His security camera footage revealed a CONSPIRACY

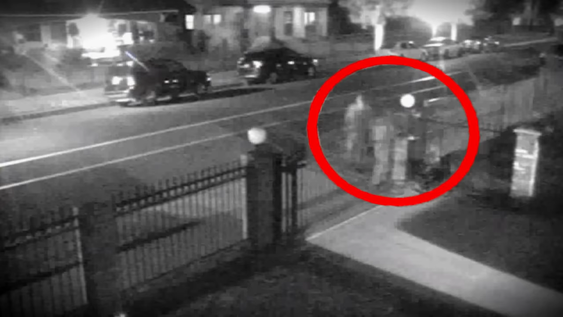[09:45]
The eighth video shows two cruisers showing up in the middle of the night and parking out front of Lang's property and at least six officers get out and are just standing there under a streetlight.